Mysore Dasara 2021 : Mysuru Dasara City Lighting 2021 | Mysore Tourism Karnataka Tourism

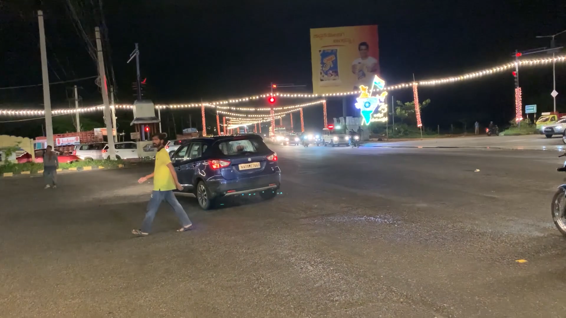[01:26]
ഇത് നേരെ കാണുന്നത് ഇതാണ് മൈസൂർ എൻട്രി.
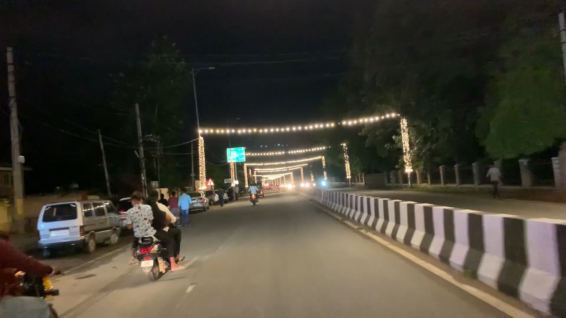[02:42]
രണ്ട് സൈഡിൽ അവർ ലൈറ്റിങ്സൊക്കെ ഇട്ട് കട്ടിളുന്ന മൈസൂർ 2 കിലോമീറ്റർ. മൈസൂർ സിറ്റി ബസ് സ്റ്റാൻഡ് 2 കിലോമീറ്റർ. പക്ഷേ മൈസൂർ എൻട്രായി. ഓക്കെ, ഈ ലെഫ്റ്റ് സൈഡ് റോഡും അടിപൊളിയായിരിക്കും.
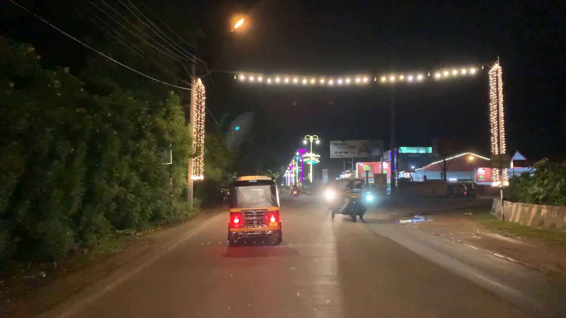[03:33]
ഇവിടെ ഉണ്ടോ ഹാപ്പി ദസറ എന്ന് പറഞ്ഞു കേട്ടിട്ടുണ്ട്. ഓക്കെ, ഈ റോഡ് എൻട്രി ചെയ്യുന്ന വിടുന്നില്ല. സോ വി ഹാവ് ടു ഗോ ഓപ്പോസിറ്റ് റോഡ്.
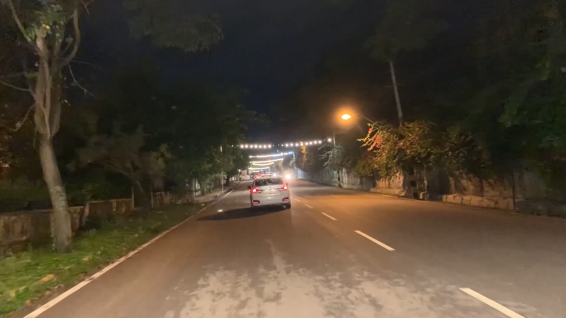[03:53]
ഇത് ഓപ്പോസിറ്റ് കാണുന്നത്, റൈറ്റ് സൈഡ് കാണുന്നത് സൂ ആണ്. സൂവിൻ്റെ വീഡിയോ ഒരിക്കൽ ഞാൻ ചെയ്യാം. ഈ മൈസൂർ ദസറയുടെ ബഹളമൊക്കെ തീർന്നോട്ടെ. എന്നിട്ട് ഞാൻ സൂവിൽ നിന്ന് വന്ന് സൂവിൽ ബ്ലോഗ് ചെയ്യാം. അപ്പോൾ ഇത് നമ്മളെ
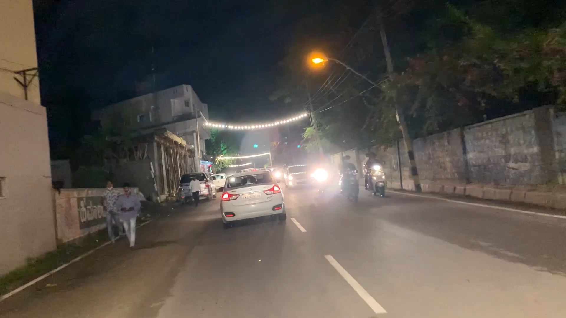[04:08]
സൂവിനാണ് നല്ല ട്രക്ക്. കാരണം റോഡ് ഇങ്ങോട്ട് തിരിച്ചു വിട്ടിട്ടുണ്ട്. അപ്പം നല്ല ട്രാഫിക് ഉണ്ട്, നല്ല ആൾക്കൂട്ടുണ്ട്.
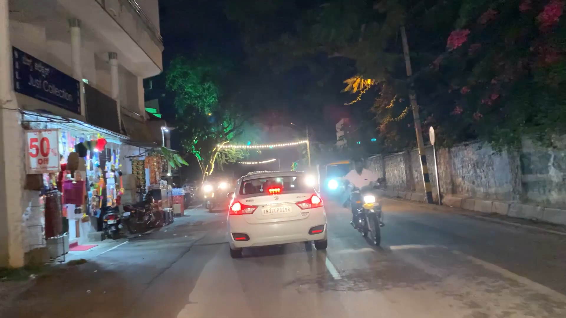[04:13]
കാരണം ഓൾ പാർട്സ് ഓഫ് സ്റ്റേറ്റ്സ് നിന്ന് അവർ ദസറ ലൈറ്റിംഗ് കാണാൻ മാത്രം വന്നിട്ടുണ്ട്. ഈ എന്താ ലൈറ്റിംഗ് സെറ്റപ്പ്.
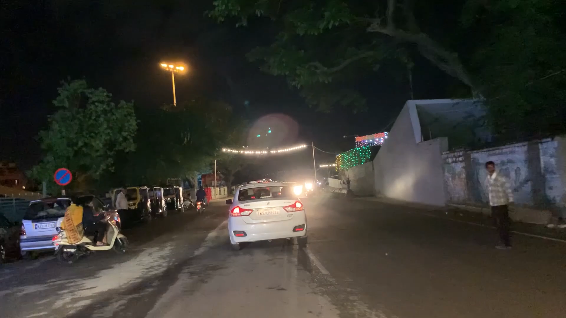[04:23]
ഇത് നമ്മളെ റൈറ്റ് സൈഡ് സൂ എക്സിറ്റ് ആണ്, ഇത് സൂ എൻട്ര ആണ് ഈ സൈഡ്.
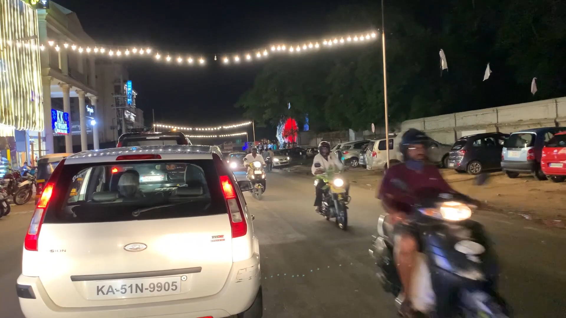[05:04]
സെറ്റപ്പ് എന്ന് തോന്നുന്നു ഓക്കെ നല്ല ആളുണ്ട് അപ്പോൾ അവിടെ ഒരു ദിവസം
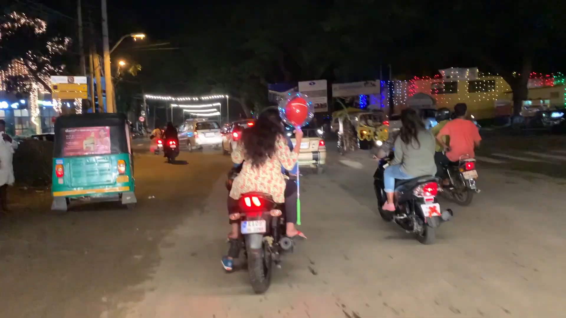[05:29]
ആ മരം കണ്ടോ ലൈറ്റിംഗ് അങ്ങനെ നല്ല രീതിയിൽ കിട്ടിക്കുന്നുണ്ട് ബിൽഡിംഗ് മൊത്തം ലൈറ്റിംഗ് ആണ് നമുക്ക് നേരെ പോവാം
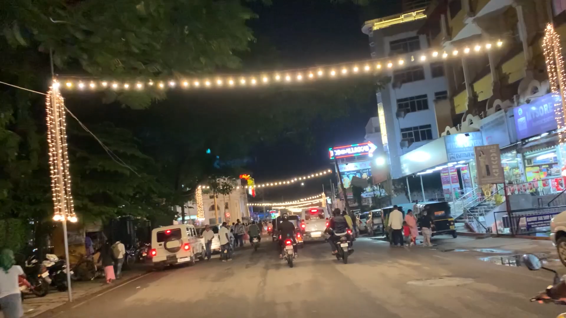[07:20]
സ്റ്റാൻഡും എന്താ പറയുക വേറെ ഡിസ്ട്രിക്ട് പോകുന്ന ബസ്സൊക്കെ എവിടെ നിന്നാണ് പോണത് വേറെ
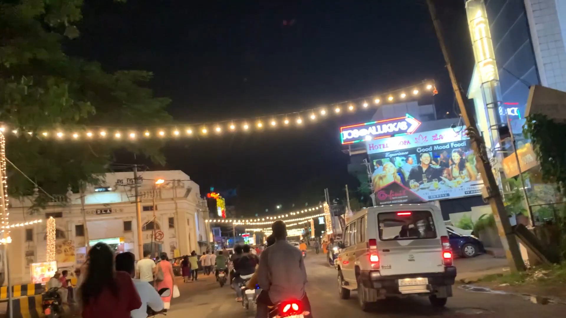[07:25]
സ്റ്റേറ്റിൽ നിന്ന് പോകുന്ന ബസ്സും ഇവിടെ നിന്നാണ് പോകുന്നത് അപ്പം ആ റൂട്ടാണിത് കണ്ടില്ലേ ഈ ലെഫ്റ്റ് സൈഡും
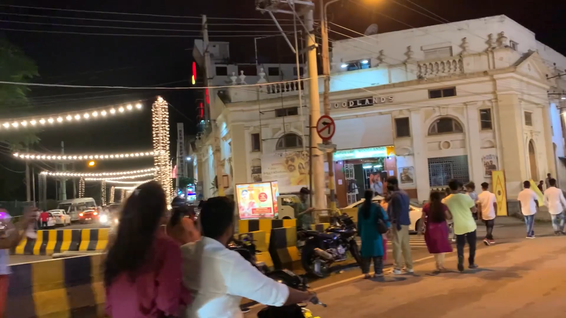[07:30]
നല്ല ഭംഗി ഈ സ്ട്രേറ്റ് നല്ല ഭംഗി ഞാൻ എൻ്റെ മെയിൻ ഇതെന്ന് പറഞ്ഞാൽ നമ്മൾ എന്താ പറയുക നമ്മൾ കാണാത്ത കുറേ ലൈറ്റിങ്സ് ഉണ്ട്
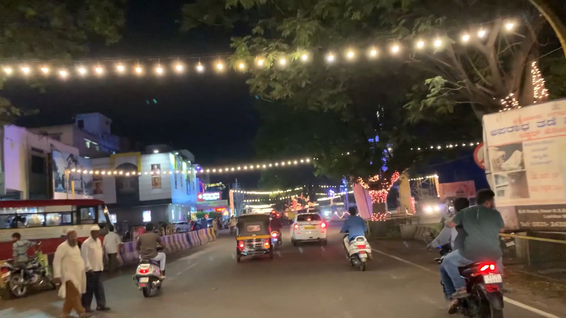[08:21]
കാണിച്ചു തരാം അതൊക്കെ LIC ബിൽഡിംഗ് ഒക്കെ അടിപൊളിയാണ് ഈ റൈറ്റ് സൈഡ് ബിൽഡിംഗ് ഇത് കണ്ടോ ഇത്
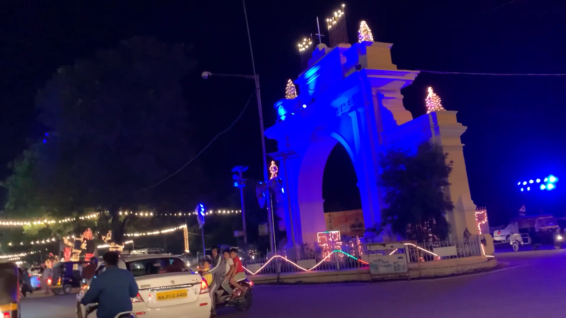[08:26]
നല്ല സ്റ്റാച്ചു വലിയ സ്റ്റാച്ചു അല്ല അതൊരു അക്കിടത്തുള്ള ഒരു ലൈറ്റിംഗ്
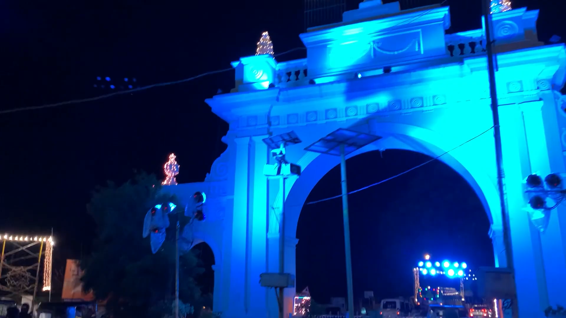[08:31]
തിരിച്ചു നമുക്ക് നേരെ കാണാൻ പോകാം എന്താ ഭംഗിയുണ്ട് സിറ്റി
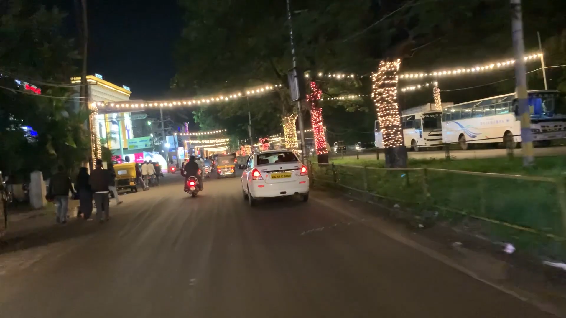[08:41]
മൊത്തം ലൈറ്റിലാണ് ലൈറ്റിൽ കാണാം എന്താ ഭംഗിയുണ്ടോ
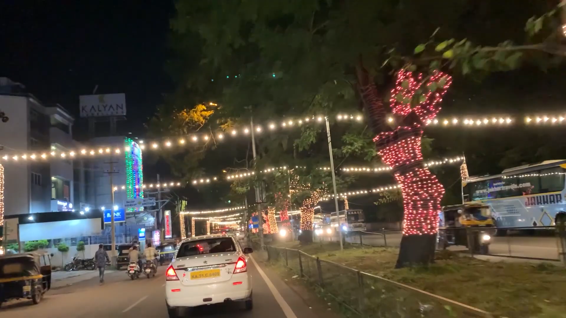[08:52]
അടിപൊളിയായിട്ട് നേരെ കാരണം ഒരു സർക്കിൾ അടിപൊളിയായിട്ടുണ്ട് അത് കാണാം പോവാണ് എന്താ ഭംഗി ഈ ചുറ്റൂർ സർക്കിൾ
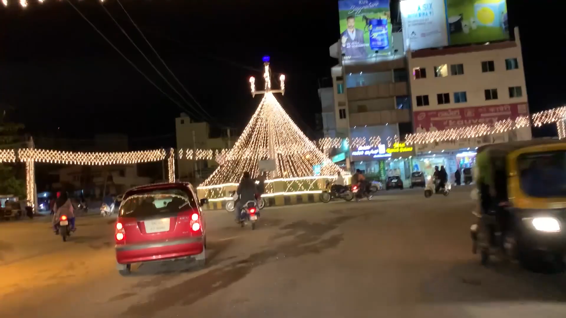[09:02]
നല്ല ഭംഗിയായി വെച്ച് നമുക്ക് റൗണ്ട് എടുക്കാം നമുക്ക് റൈറ്റ് എടുക്കണം
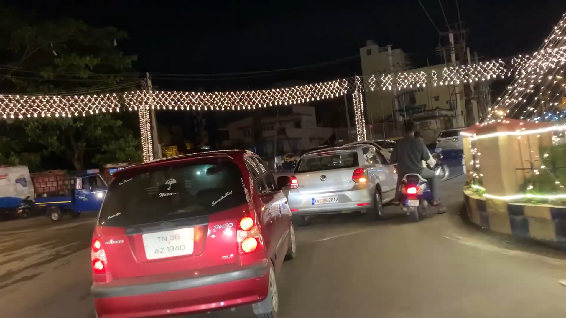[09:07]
ഈ ലെഫ്റ്റ് സൈഡ് പോയ സെൻറ്റ് ഫിലോമിനസ് ചേർച്ച് ഉണ്ട് അതിൻ്റെ വീഡിയോ ഞാൻ ചെയ്തിട്ടുണ്ട് അന്ന് കാണാത്തവർ കാണാം സപ്പോർട്ട് ചെയ്യാം